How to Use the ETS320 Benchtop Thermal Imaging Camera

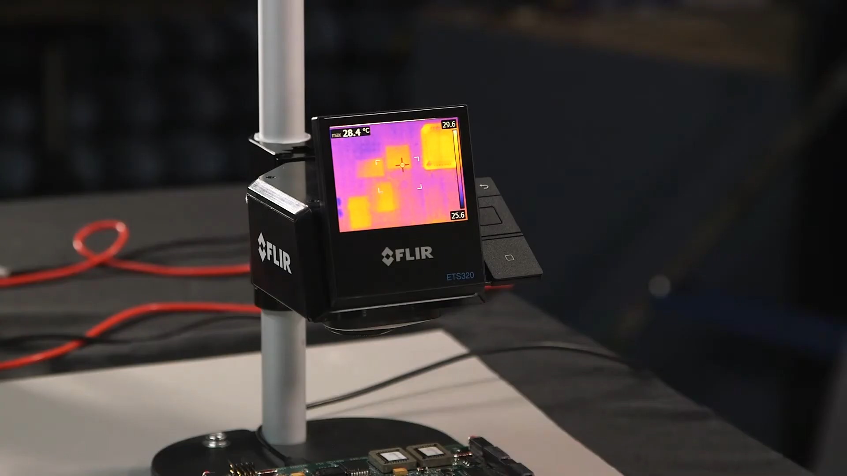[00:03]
On screen: max 28.4°C
If you push the center button on the right, you pull up four different options. The first is settings, where you can change features like date and time or emissivity. You've also got measurement options, so you can choose your measurement goals, whether it be measure a temperature point right in the middle of the image or measure a hot or a cold spot within a given area. You can change your color palette from iron to grayscale or a variety of different rainbow color palettes. And you can change your temperature scale as well. You can do temperature analysis on the camera itself by measuring a
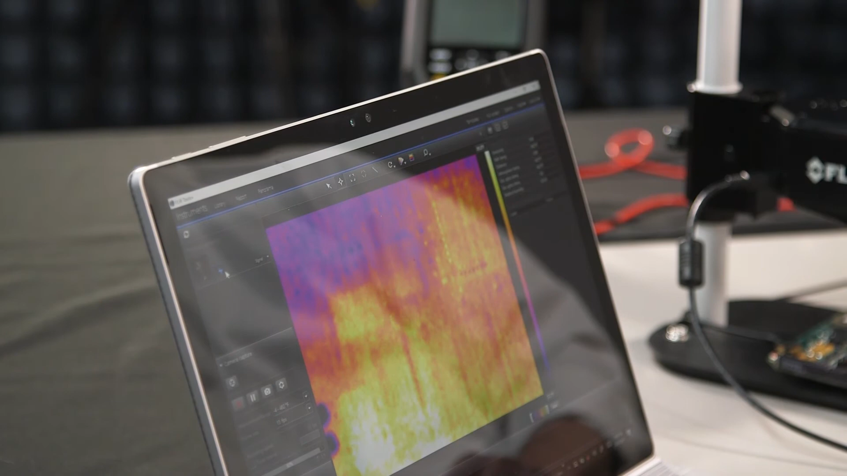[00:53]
Automatically, it connects and produces a live image for advanced analysis and data streaming. For more information about the FLIR ETS 320, go to FLIR.com forward slash ETS 320.